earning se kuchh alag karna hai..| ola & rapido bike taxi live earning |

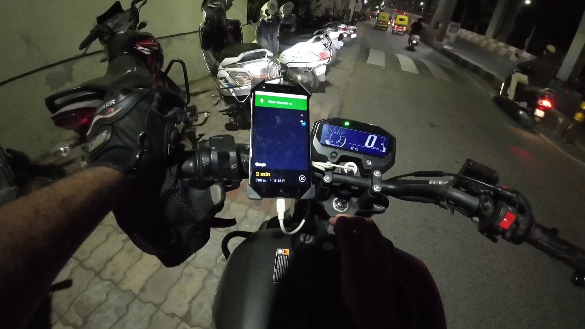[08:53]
एक राइड आई है रैपिडो में, वो कैंसिल हो गई राइड।
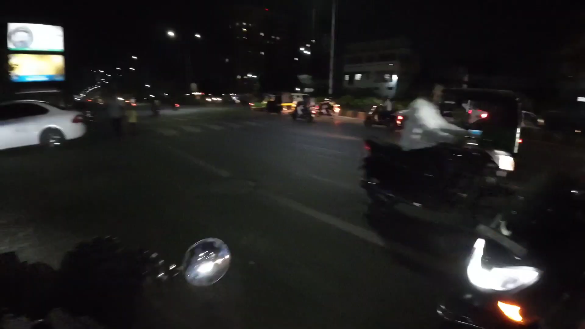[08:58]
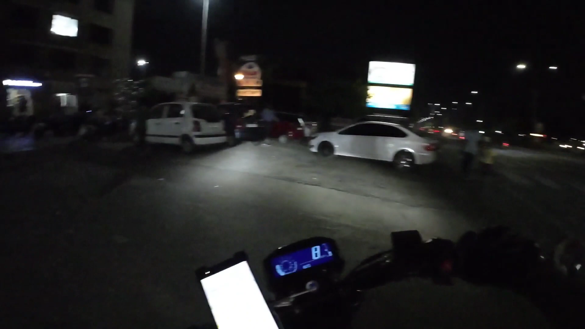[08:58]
अडाजन डेपो इधर थोड़ी देर खड़े रहते हैं पार्किंग में लगा के,